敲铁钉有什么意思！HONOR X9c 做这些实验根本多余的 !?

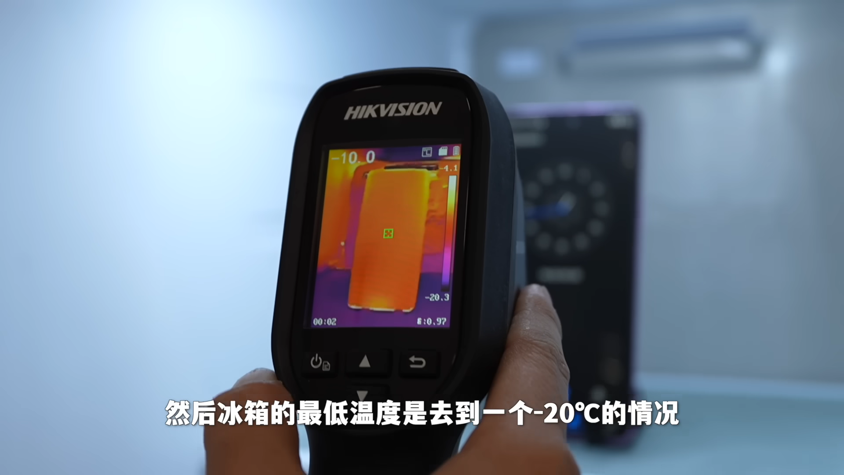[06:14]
然后冰箱的最低温度是去到一个-20度的情况，
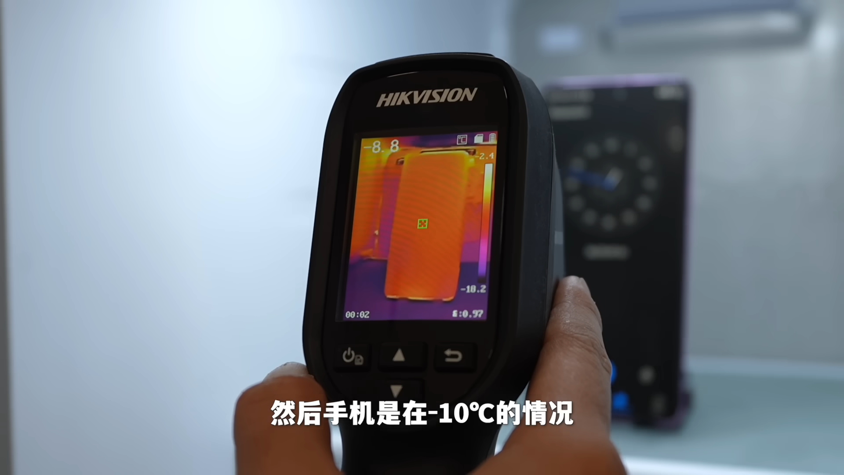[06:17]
然后手机的温度是在-10的情况，手机还在工作，电量也是一点点一点点的电。